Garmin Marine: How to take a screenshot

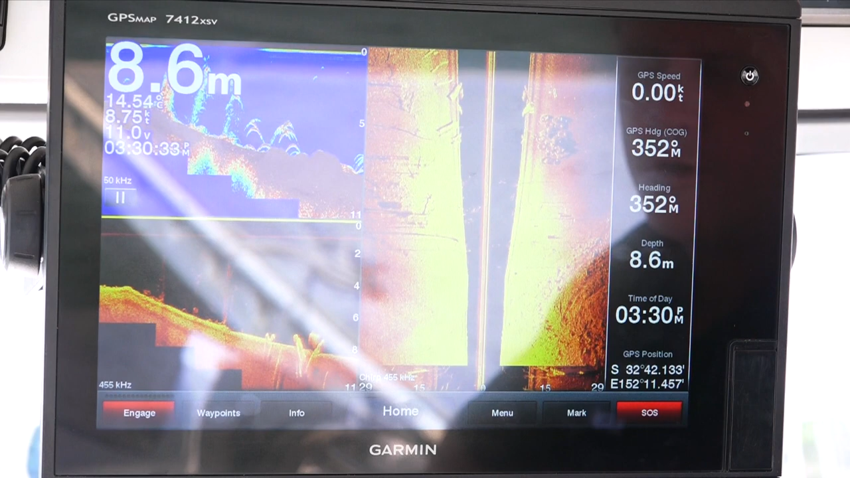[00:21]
On screen: depth 8.6 m
The functionality is the same whether it's a touch screen or a button unit. So, you will need an SD card.
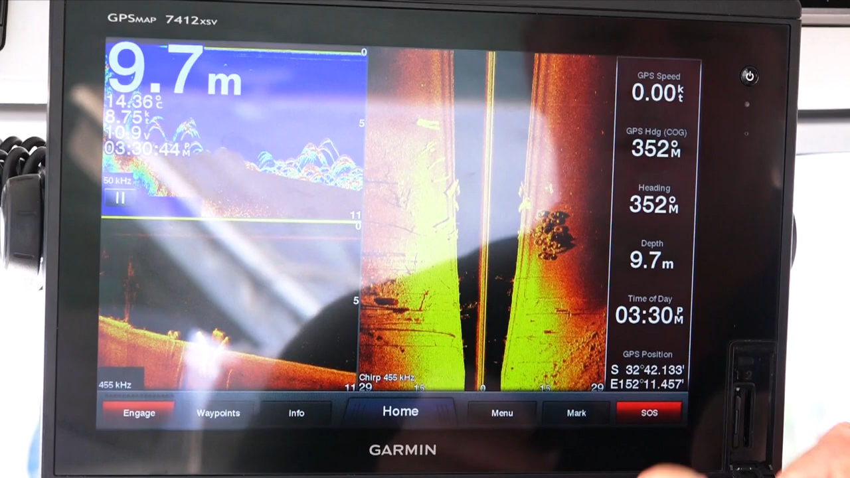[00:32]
On screen: depth 9.7 m, water 14.36°C
So you'll need to install your SD card into the unit for it to save the files onto. It will come up. We've got two SD units in here at the moment. So it will tell us that memory card is in slot two. We also need to get into the back end of the settings.
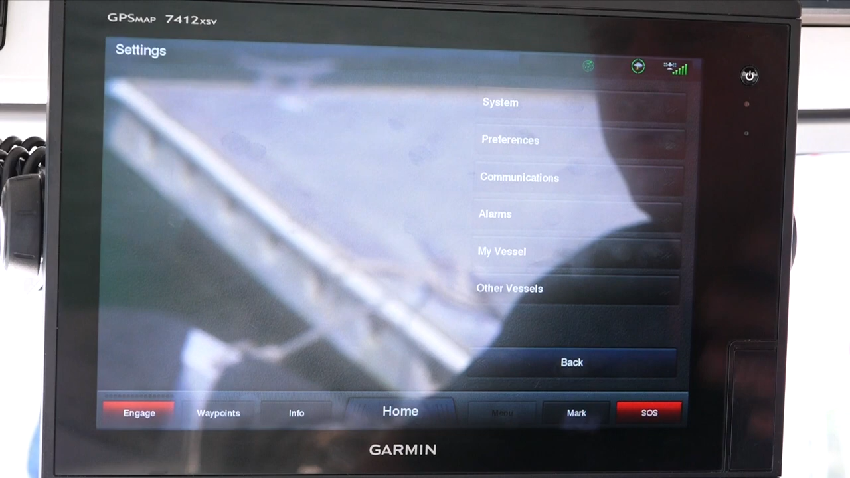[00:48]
Go to preferences. And we need to turn the screenshot capture to on.
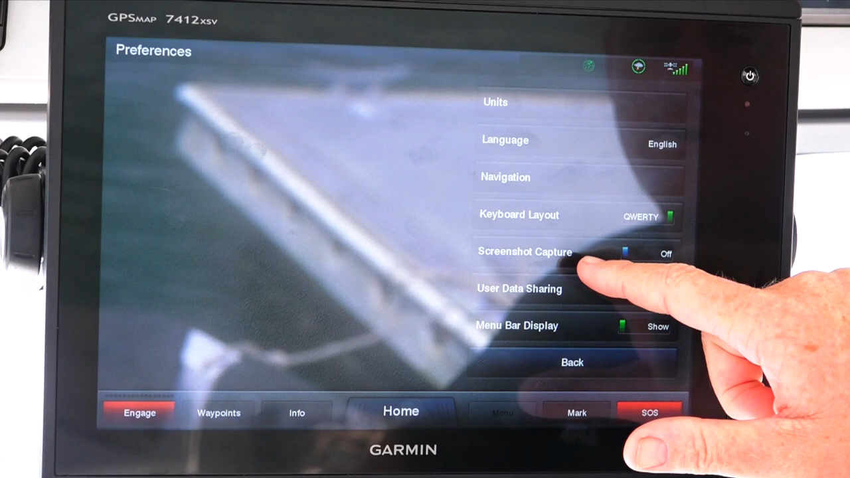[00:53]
So when we go back, we'll go back to our screen. So if there's something that we come across that's really cool that
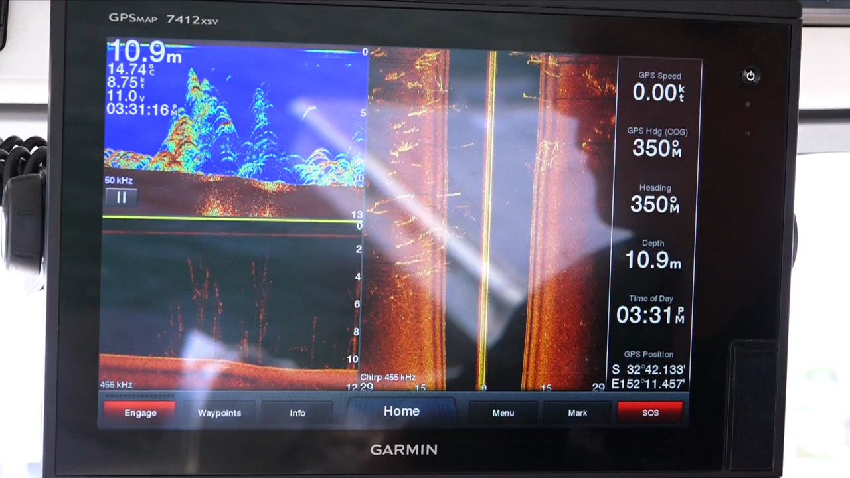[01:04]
On screen: depth 10.9 m
we want to show everybody and put on Facebook and all the other social media outlets that are around, we just hold this home button down.
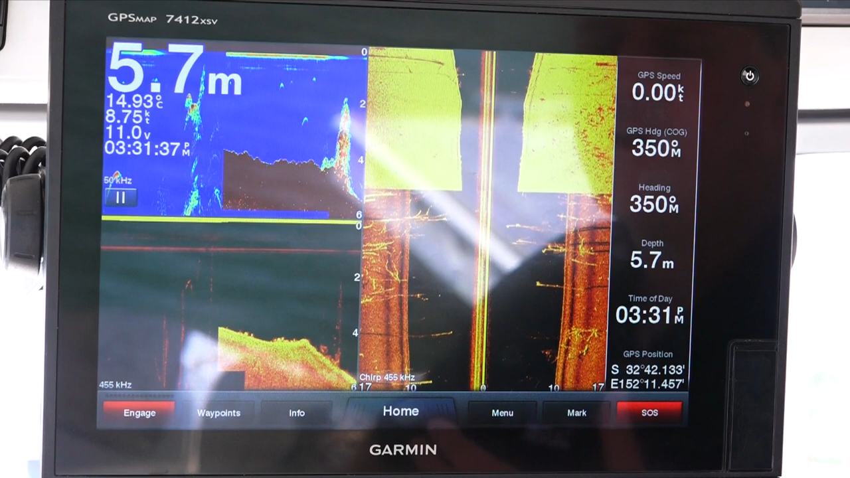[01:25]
On screen: depth 5.7 m, water 14.93°C
It'll then take a couple of seconds to write that image to the SD card.
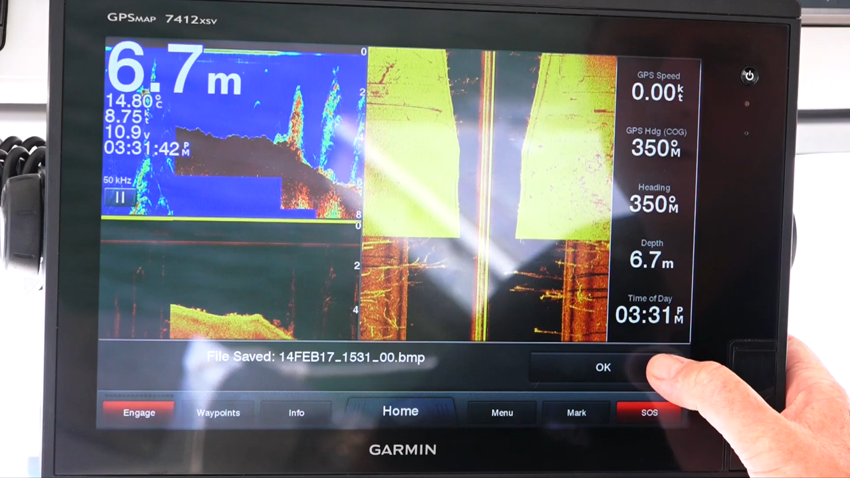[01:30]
On screen: depth 6.7 m, water 14.80°C
And now we've just saved that image to the SD card. Really simple. Let's hope. Thank you.